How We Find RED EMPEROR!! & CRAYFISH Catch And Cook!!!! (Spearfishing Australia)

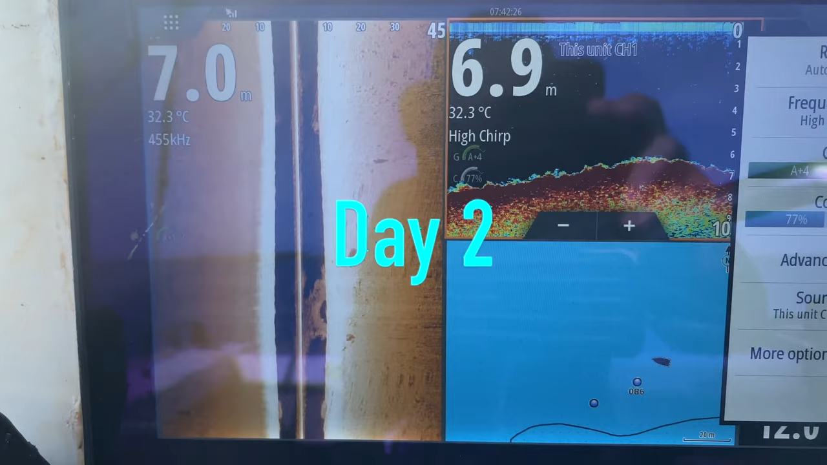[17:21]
On screen: water 32.3°C
So I'm just cruising around on the electric, and as I see a bommy, I just mark it like that.
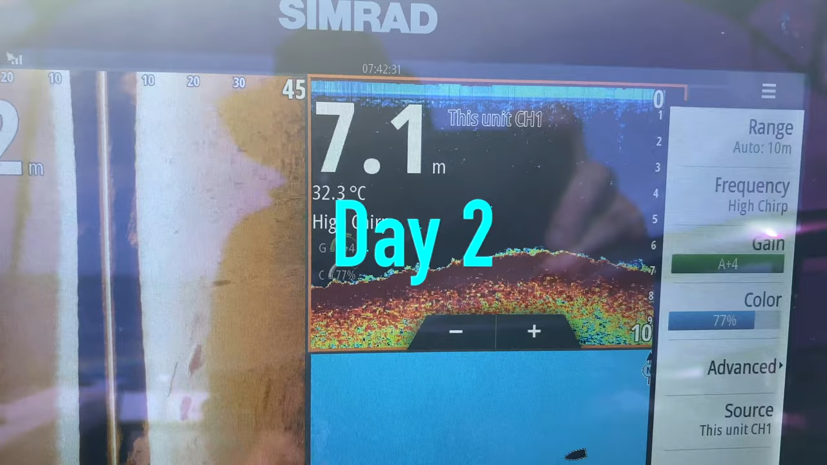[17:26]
On screen: depth 7.1 m, water 32.3°C
I've already got that one marked,
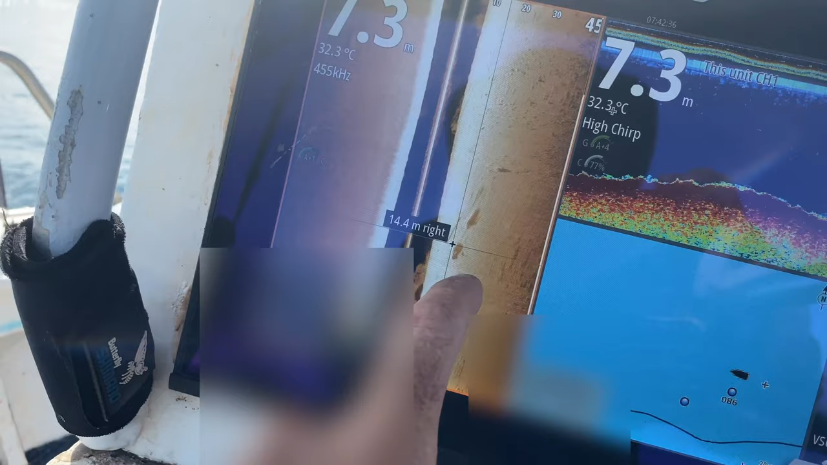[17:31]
On screen: depth 7.3 m, water 32.3°C
but mark it like that, and then save it, and then go back to it, and then drop the boys on it.
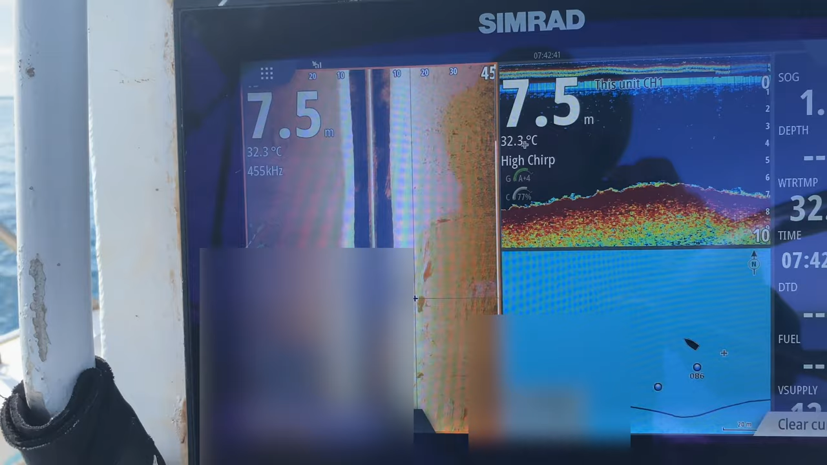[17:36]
On screen: depth 7.5 m, water 32.3°C
And some of them have got reds on them.
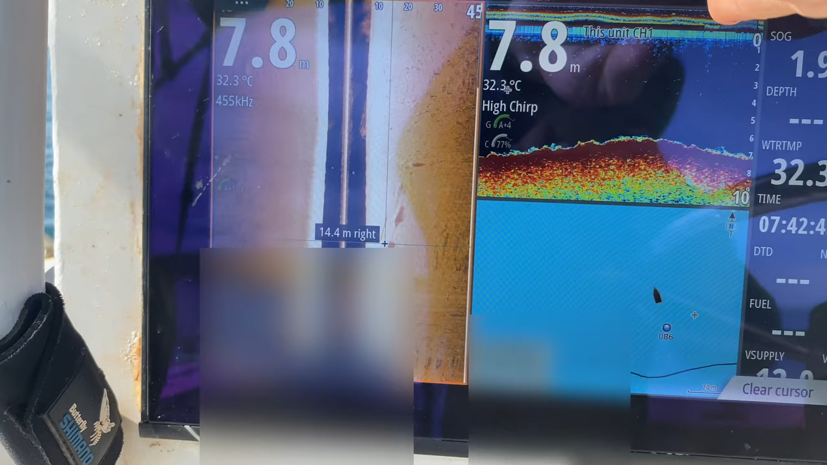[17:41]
On screen: depth 7.8 m, water 32.3°C
I'll clear that one because we've already dived that one. But just while I'm cruising around, I just keep looking while they're diving.
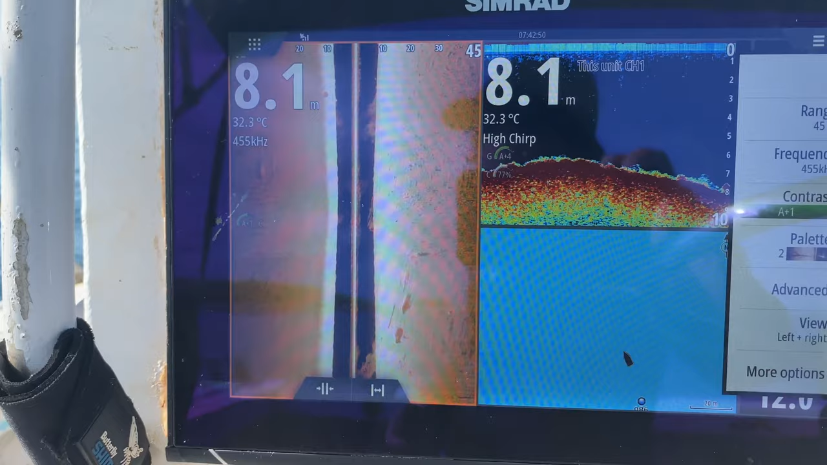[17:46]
On screen: depth 8.1 m, water 32.3°C
When I look for the next one,
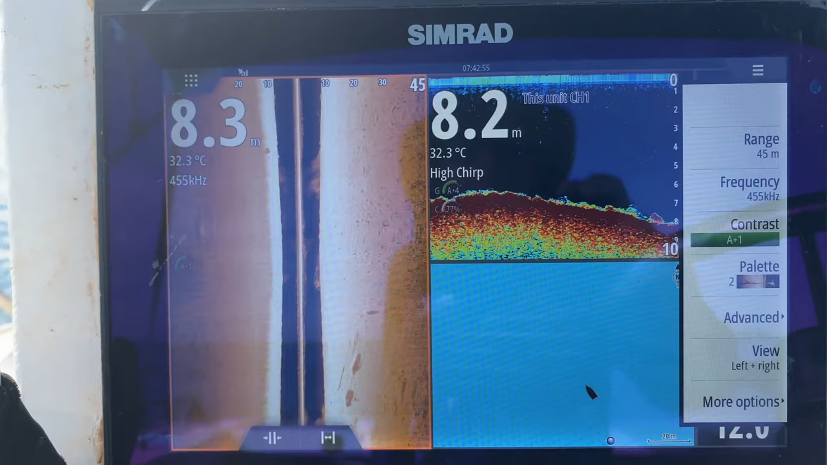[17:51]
On screen: water 32.3°C
a little bit of a bump there. We just went over, but I don't think it's worth the effort.
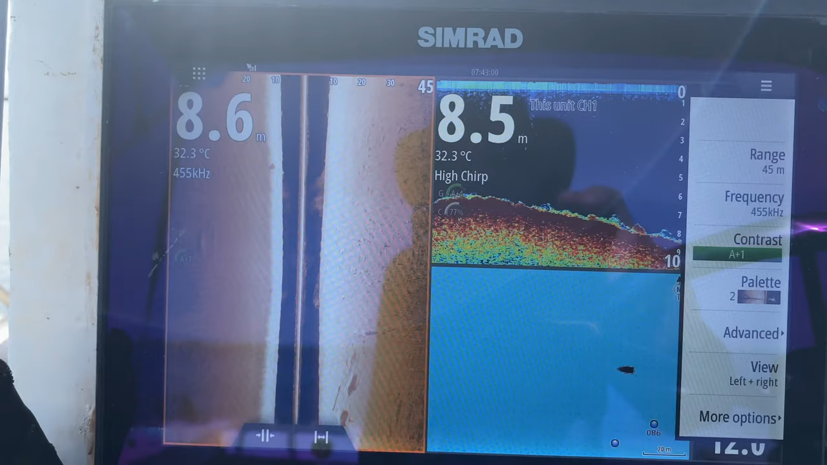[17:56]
On screen: water 32.3°C
Here we go. What's that?
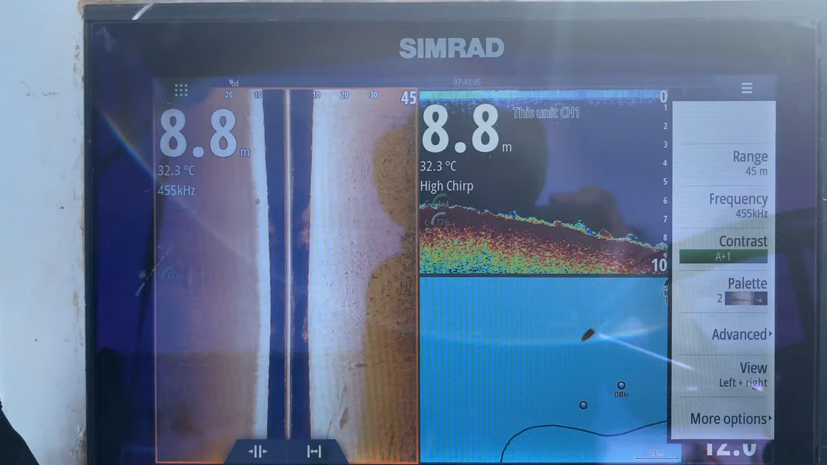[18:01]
On screen: depth 8.8 m, water 32.3°C
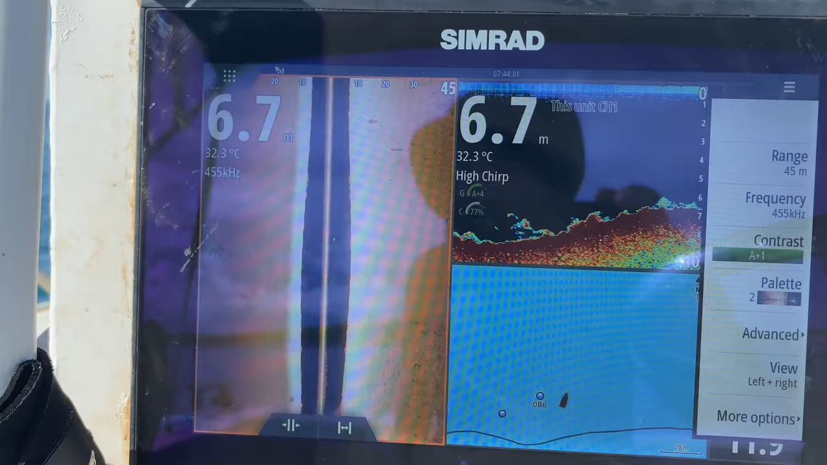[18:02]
On screen: depth 6.7 m, water 32.3°C
See that? Look, that little bump there could hold fish.
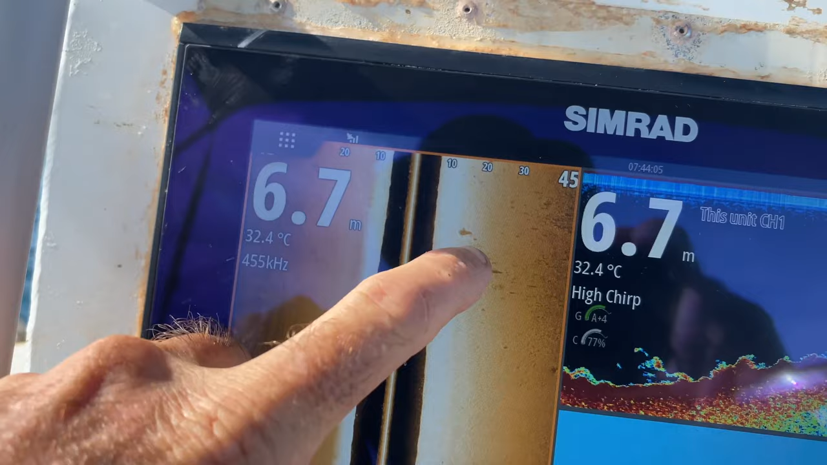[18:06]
On screen: depth 6.7 m, water 32.4°C
So I'll just go mark, then I'll go mark.
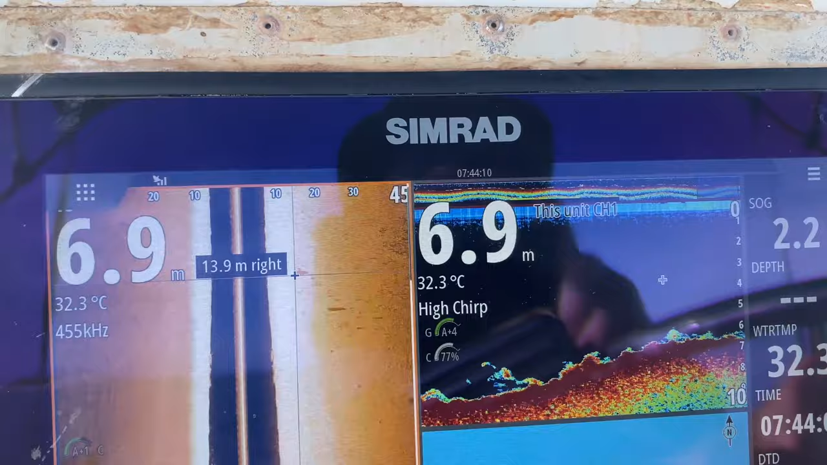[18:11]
On screen: depth 6.9 m, water 32.3°C
That's 87. Then I'll go back to 87.
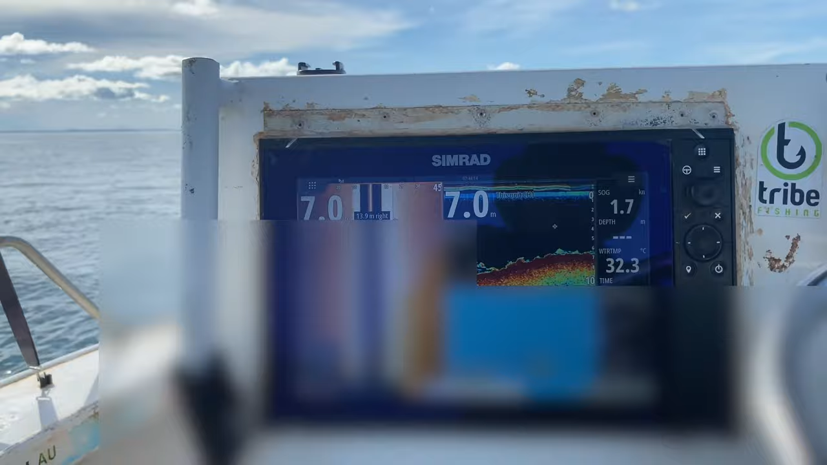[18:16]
On screen: depth 7.0 m
Then look at it on the down scan.